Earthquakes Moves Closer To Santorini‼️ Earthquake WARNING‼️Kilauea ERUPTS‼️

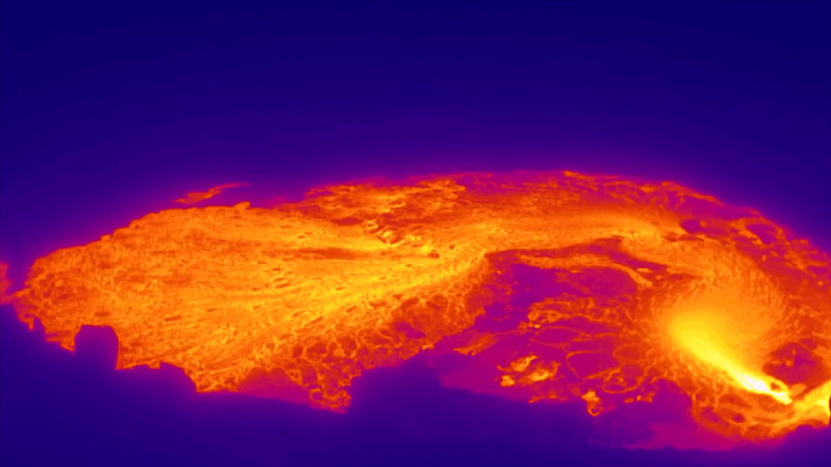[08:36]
Now, let's have a look at Kilauea as it has erupted yet again.
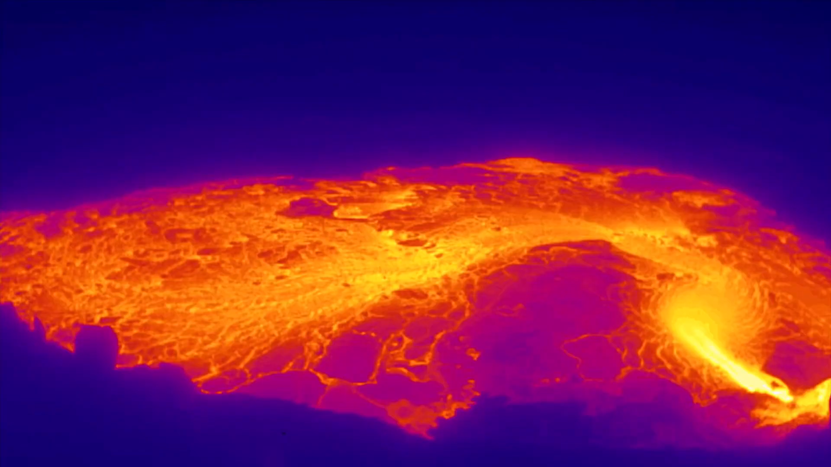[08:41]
This is now the ninth eruption since the day before Christmas. Yesterday, it was completely quiet, but I could see a lot of red in the infrared on the surface of the caldera.